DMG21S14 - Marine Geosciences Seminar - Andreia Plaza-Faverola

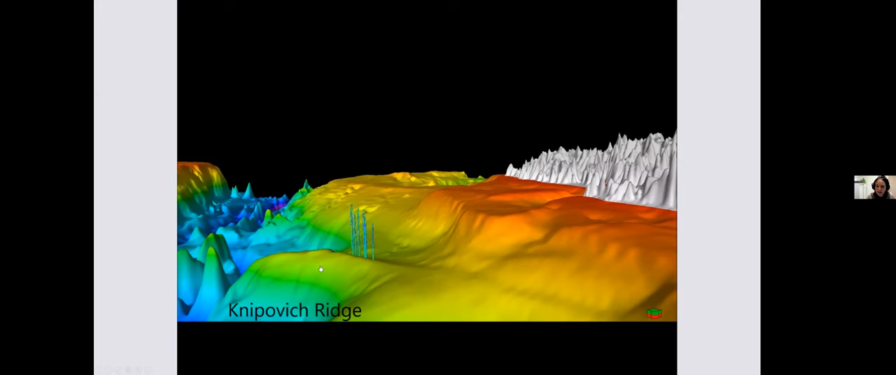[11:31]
What you see in black, imagine that this is the water column, more than 1,000 meters. This is the sedimentary ridge where we will be focusing on today.
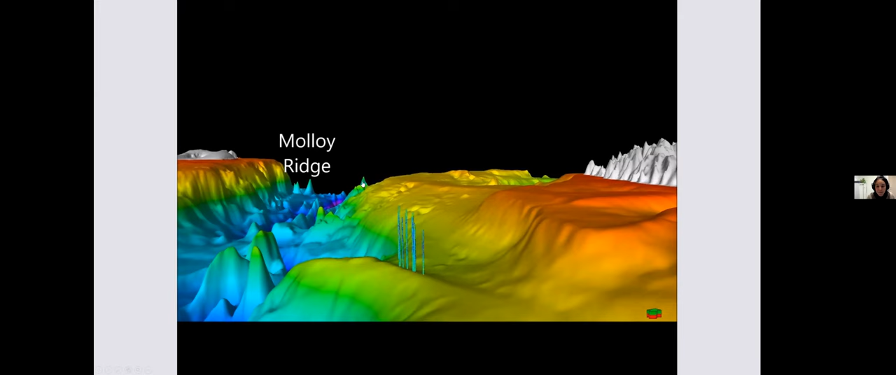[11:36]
This is the mid-ocean ridge. So you can see how close it is the sedimentary ridge from a mid-ocean ridge.
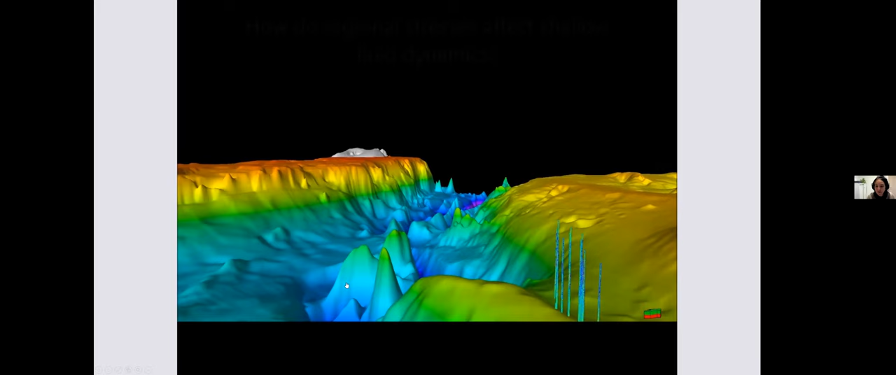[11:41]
If we look at the seismic profile, this is how, this is what we are looking at.
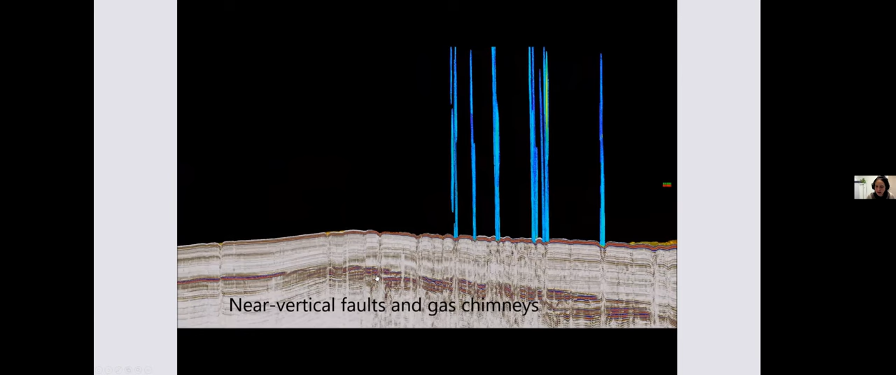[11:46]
Some very stratified layers with
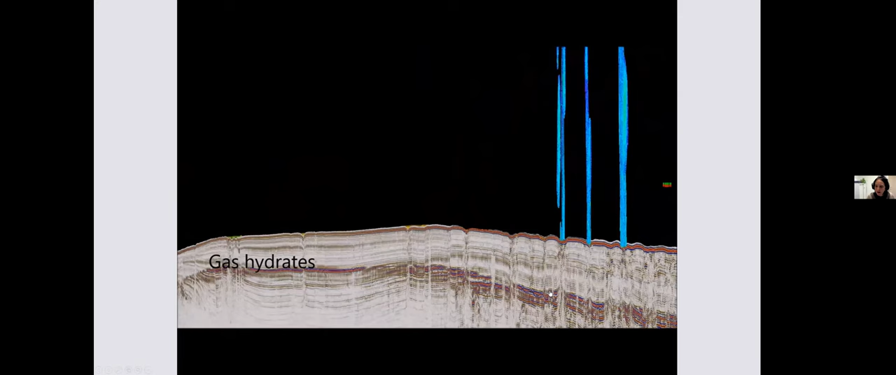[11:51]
high amplitude anomalies that indicate the presence of gas trapped very shallow in the sediments, within 200 meters from the seafloor.
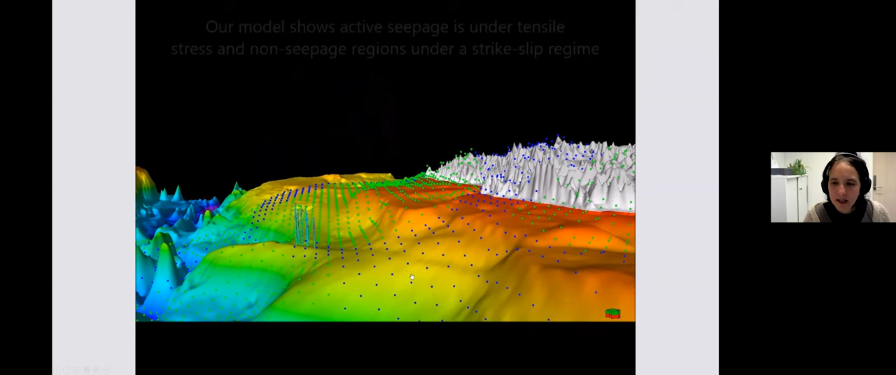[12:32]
So we started investigating using some modeling of stresses. And we find that, or preliminary, that the tectonic stress from the mid-ocean ridge may have an effect, meaning that part of the margin is under a strike-slip regime, here indicated by green dots.
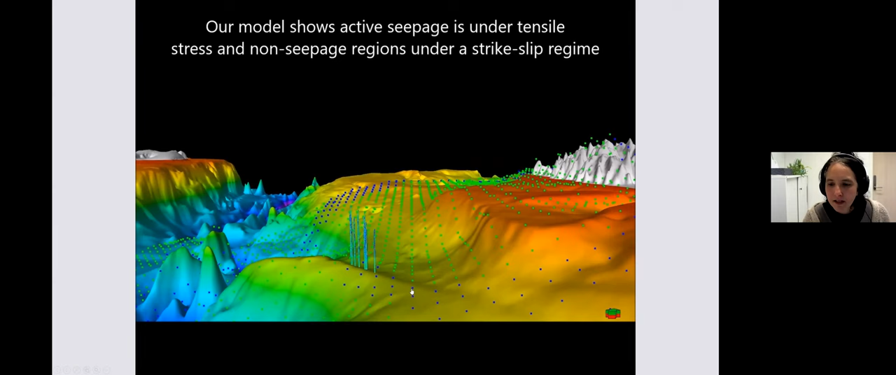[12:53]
And part of the margin is under a tensile stress regime, meaning that you have more opening,
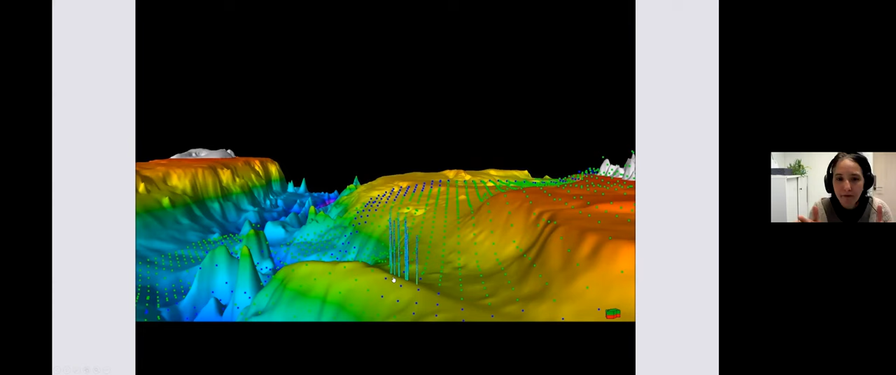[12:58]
more fault and cracks that are leaking the gas.
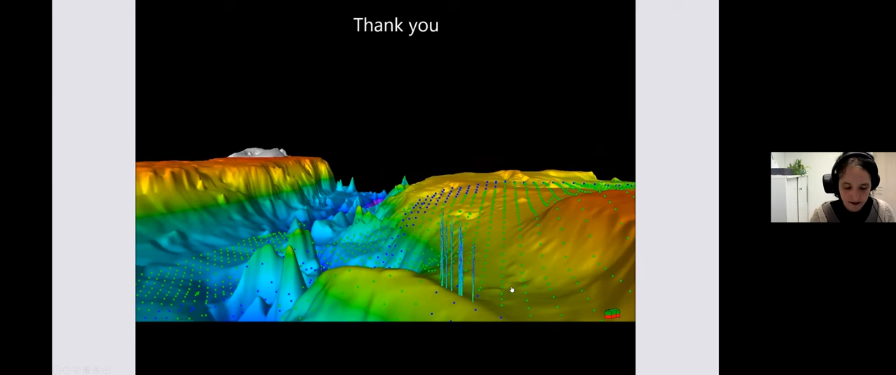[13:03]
And this is where we are going into in more detail at the moment. So we are back to this image to emphasize the big question, or the most exciting question here.